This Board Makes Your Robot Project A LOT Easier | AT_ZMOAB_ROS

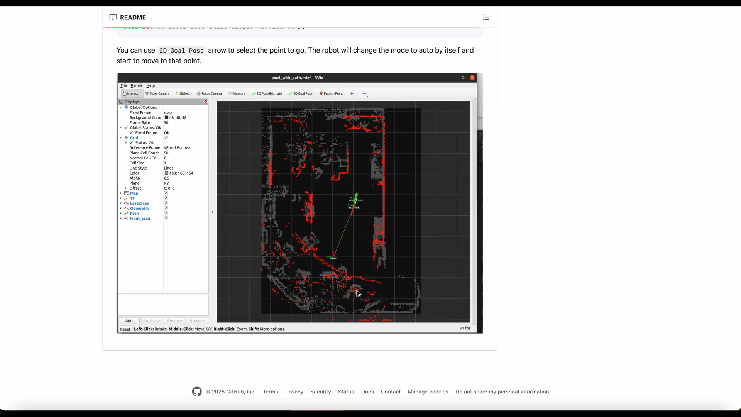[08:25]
These three terminals are the robot terminal.
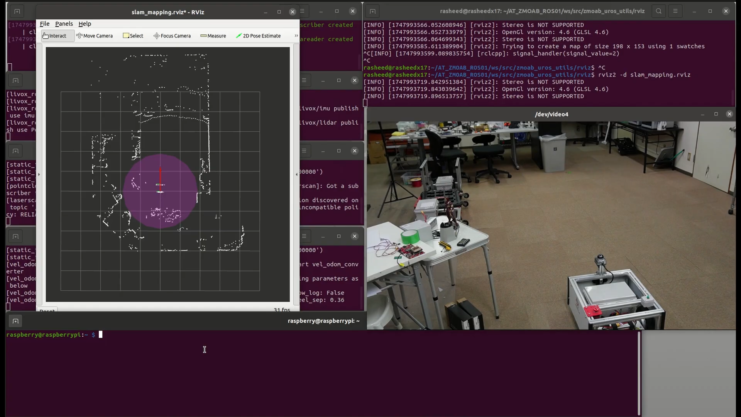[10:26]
Last terminal, we run ROS-to-launch, SLAM-to-box, online-async-launch.py with this config file.
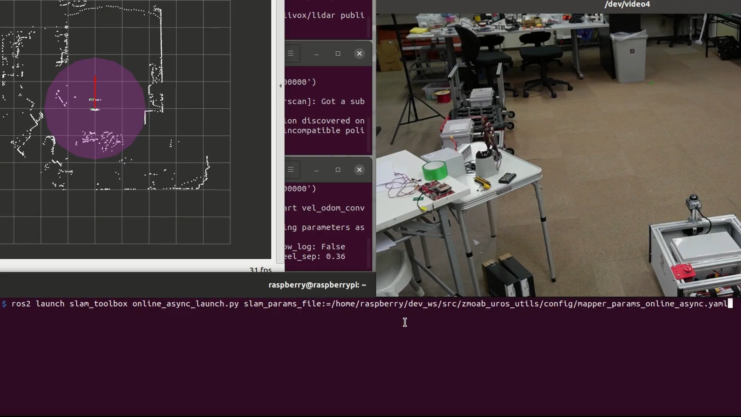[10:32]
This is going to generate the map, so we need to move the robot slowly.
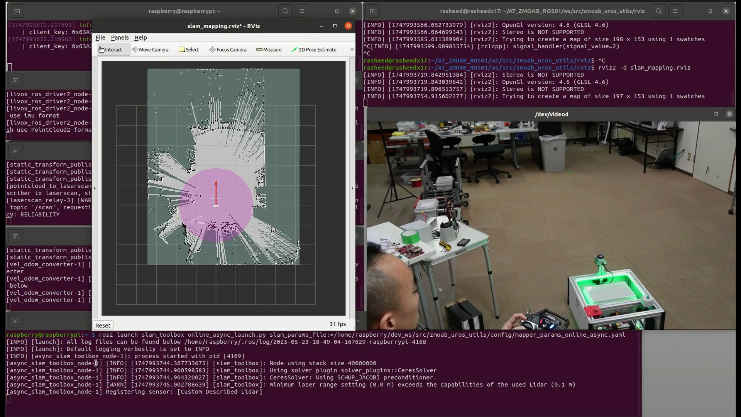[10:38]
So I use radio transmitter to control the robot manually.
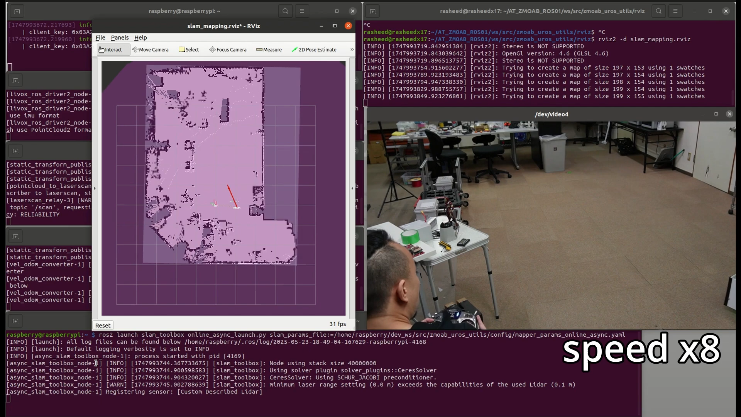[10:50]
Finally, if the map looks good, then we could use MapSaver to save this map.
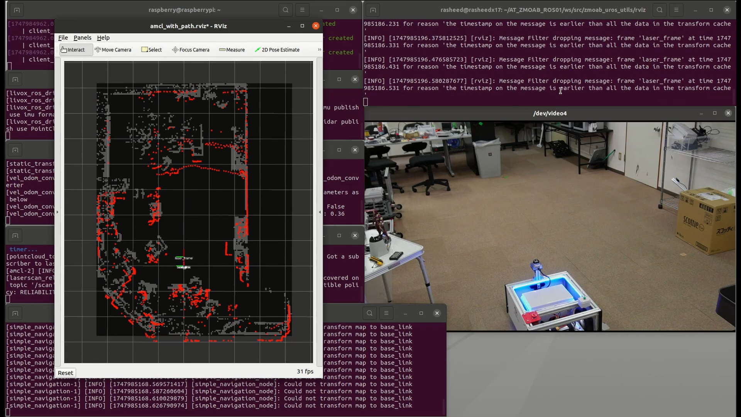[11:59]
The green color LED means the robot is in RC manual control. Blue color means robot is in ROS control. It needs command velocity topic to move. Then we can use this 2D goal post to send goal target point to the simple NAV node.
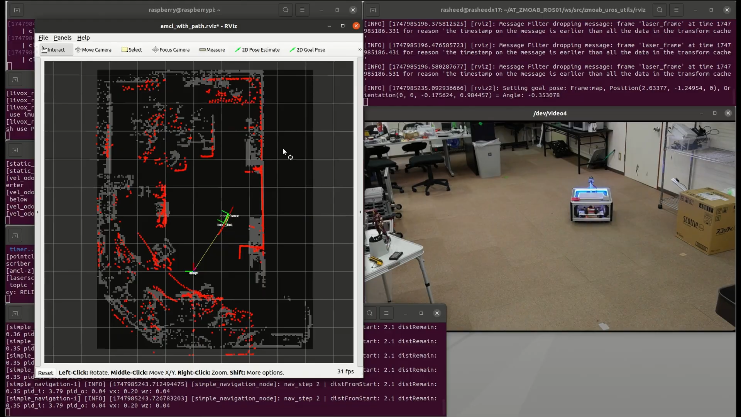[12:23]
When the robot moving, the LED will change to moving LED LEDs to let user know that it's running.
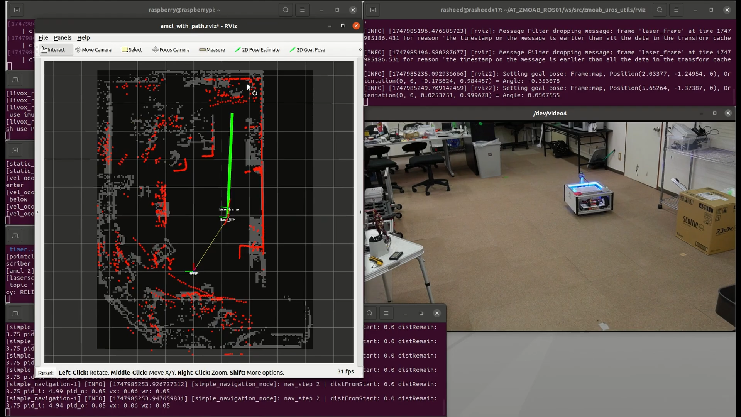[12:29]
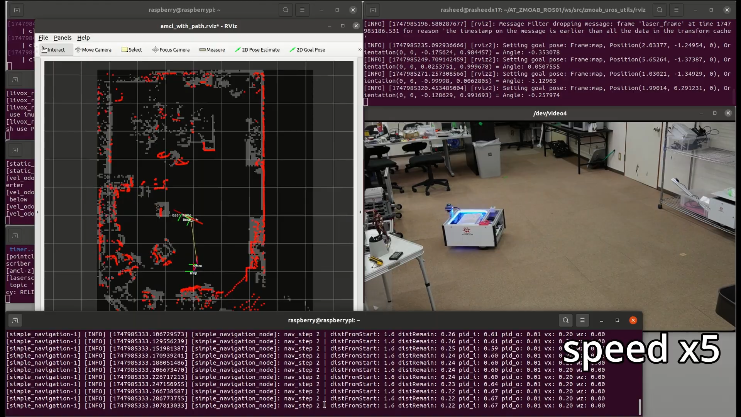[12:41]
Next, I will show you this web console. So I have designed this web interface to let anyone easily control the robot. There is a static map and laser scan similar to rvis. And also LIDAR view. And there is joystick which you can move the robot manually similar to radio transmitter. On the video streaming, this is from Oak D AI camera.
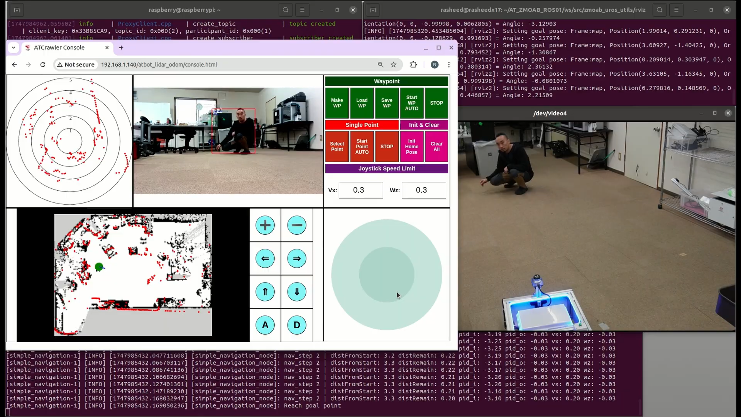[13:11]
It will detect human and draw a bounding box on it. So it could be useful in some case like patrolling robot. On right side panel, there are buttons we can use to make waypoint, synchronous point and clear points.
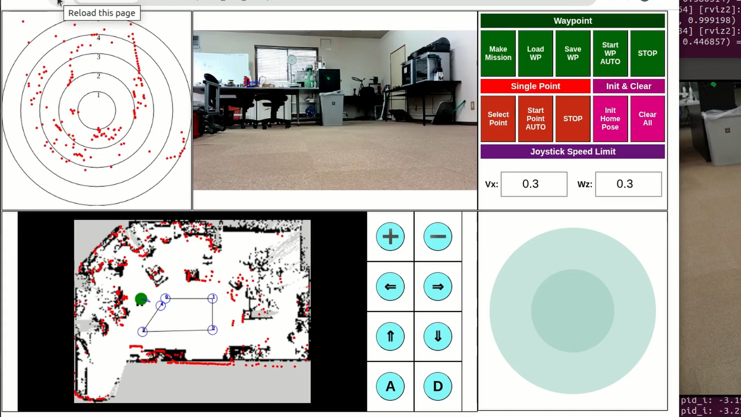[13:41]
If you refresh page, we can click on load waypoint to load previous waypoint back to screen. And if we click on start waypoint auto, the robot will start moving. Once the robot alive on point, the LED will blinking as blue.
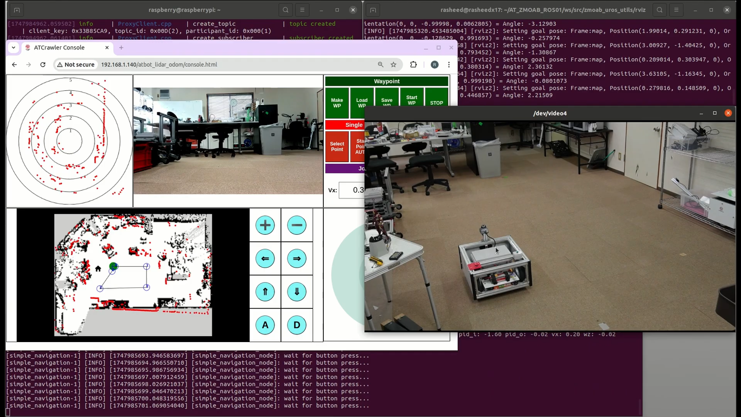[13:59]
So I made the function to receive push button before continue going. So now I need to go press the button on the robot. Then it will continue going and again repeat the same process. And finally, finish all the points. We can click on clear all to remove all the points on the screen.